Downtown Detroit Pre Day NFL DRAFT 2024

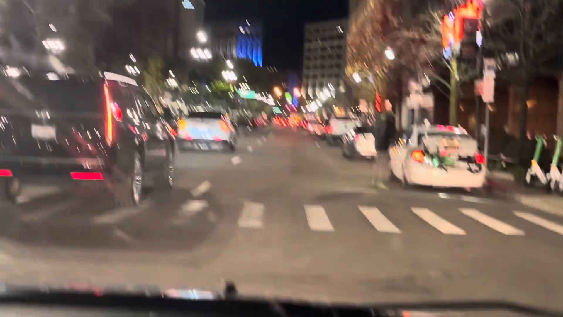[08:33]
Okay. Oh, see that scooters? Oh, he's picking up the scooters. Yeah, he's picking up the scooters, I tell you. Oh, you're right. Yeah, you can't have them down here. They're taking them out. Because there'll be so many people, somebody could get hurt. They're not allowing them. They must have put them lights all up there. See it? Up oh, there? Yeah. Could have. I'm surprised you got this far down. I'm not even sure where I'm at. You're heading we're towards. We're on Washington Boulevard, so we're not on Woodward no more.
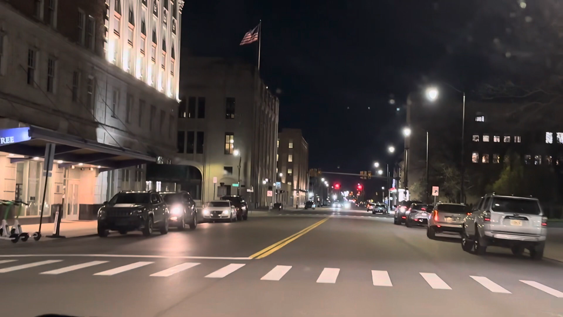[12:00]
Oh, we do have a hotel, the Double Tree. Okay. They got them hotels are all packed up. I'm sure.
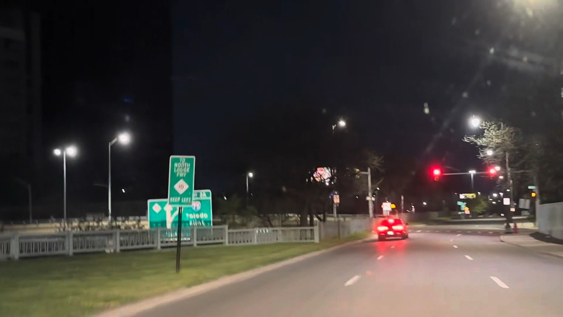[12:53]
That's where it's telling me to go. Because you said maybe they have something up there. Well, yeah, the lights. That's about it. Okay. Well, let's that's check it out. That's by Gatlin Square. That's where the big tent is. Okay.
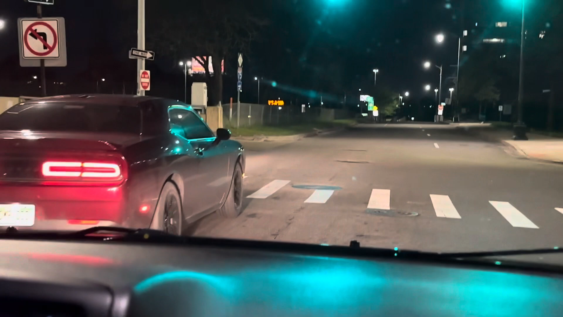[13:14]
Want to check it out? It's not the Renaissance. It's before that. I don't think you're going to get in that part. Okay.
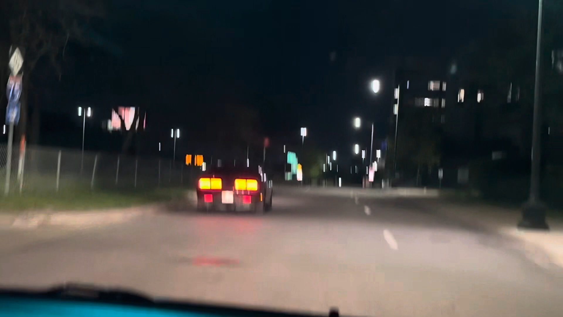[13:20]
Because I already saw it block off already. We're just going to... Oh, there we go. We do. See, Motor City got their blues, too. The Motor City. Oh yeah, it's pretty. Sometimes I don't like the way the highways like go because it's really confusing.
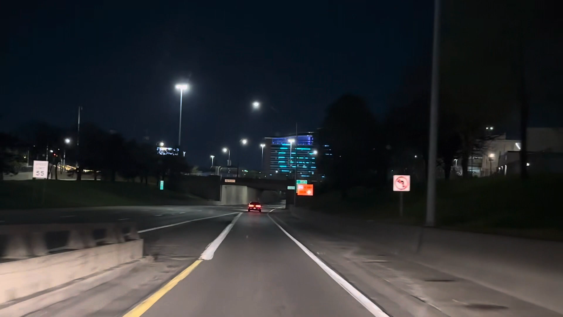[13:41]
Oh, it is so pretty. Oh, let's see if they show a lion. It's like no traffic. Wait till tomorrow, right? I ain't gonna drive down to in the mall.
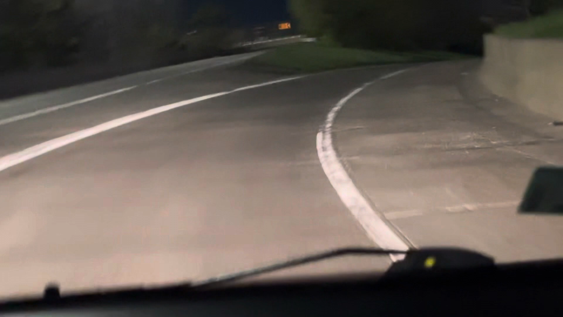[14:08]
She run up town center from the highway. I remember I used to get so nervous driving this highway before when you used to drive it before COVID. There's the MGM right there and go by Fox again.
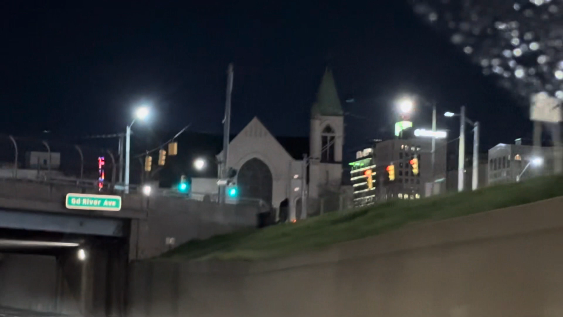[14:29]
No, yeah, you're by Fox now.
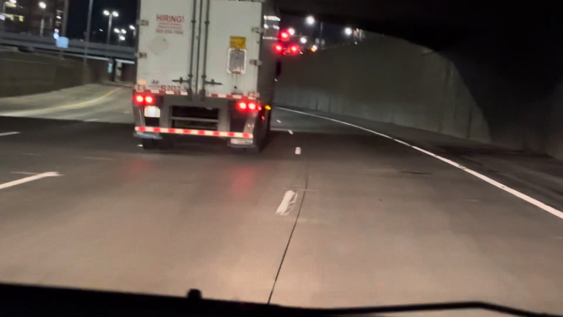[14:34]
Oh, the Fox Theater? Okay.
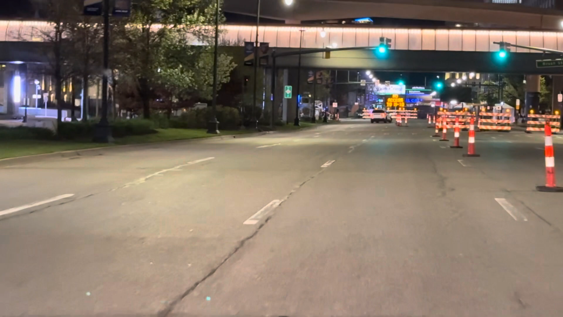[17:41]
We were gonna do July 4th? Nah, I like the boat. 200. Maybe I'll come here with my own boat. How's that? Just be on the water. That'd be cool. It says 20 feet Brush Street. Where's Brush? You gotta go straight.
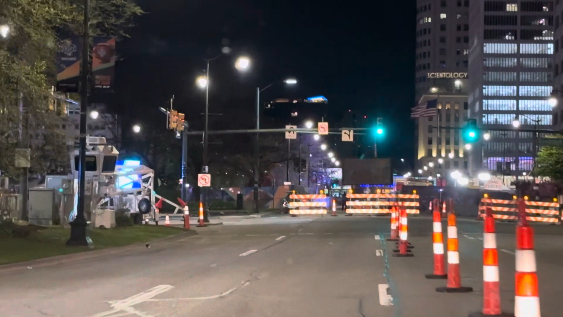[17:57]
No left turn. To Woodward. See, I don't know which way to go from here.
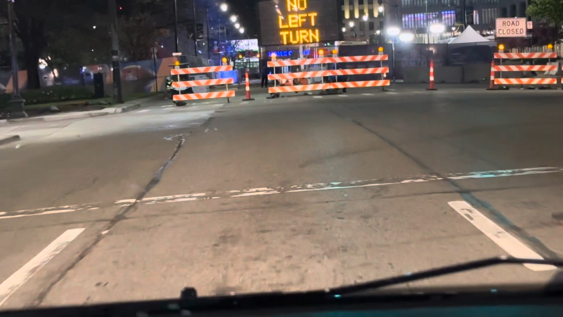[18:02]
Okay, I can make a right turn. Okay. Yeah, there's an Alex security.
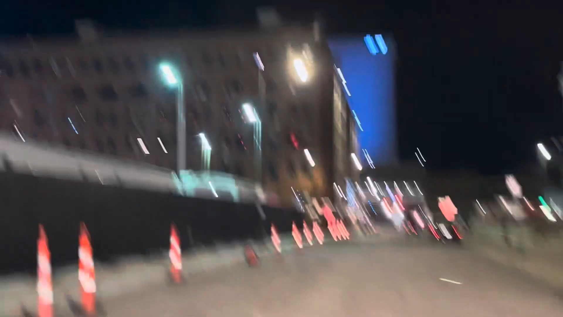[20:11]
Like, what I mean, like, you know? Oh, look up there. Oh, yeah. Oh, that's sweet.